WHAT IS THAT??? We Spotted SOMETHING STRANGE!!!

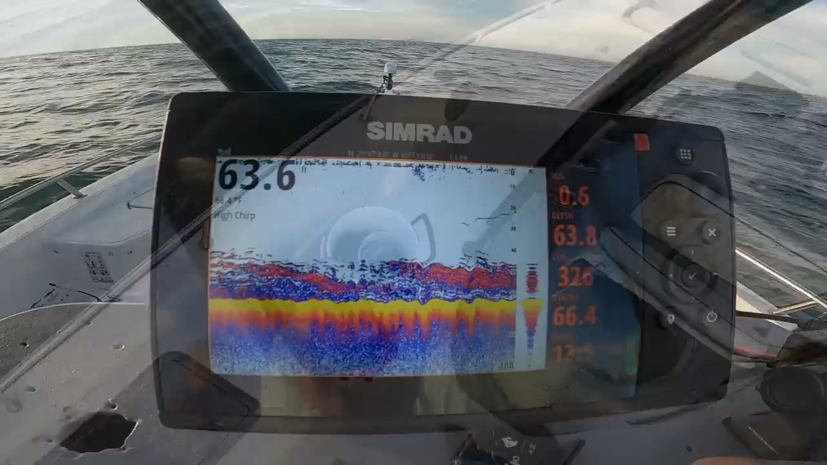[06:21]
that's what the bottom looks like right now y'all that's mostly weak fish
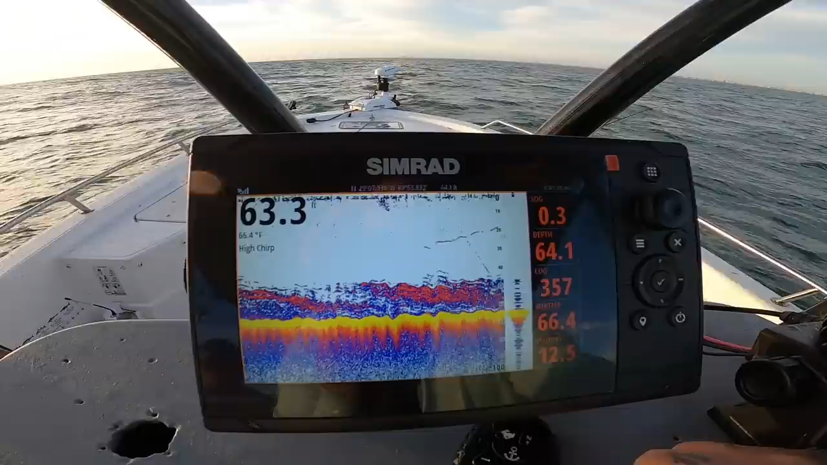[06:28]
On screen: water 66.4°F
that don't look bad at all terry's hooked up